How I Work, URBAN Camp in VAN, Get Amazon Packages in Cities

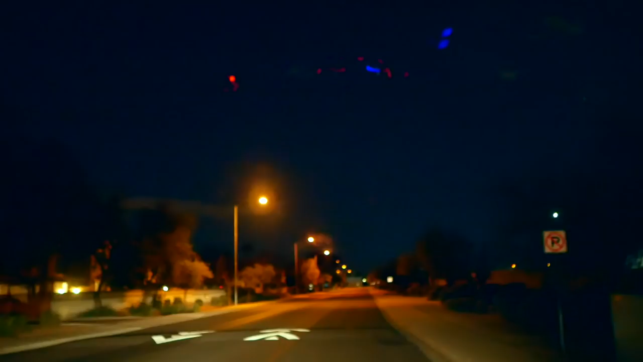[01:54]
So the camping world is just down the street at the very corner where the retail area is. But what you want to do is go into the entrance where I'm about to go right now because this is where the lot is. And what's really cool. So this is a lot. Um, camping world is right there.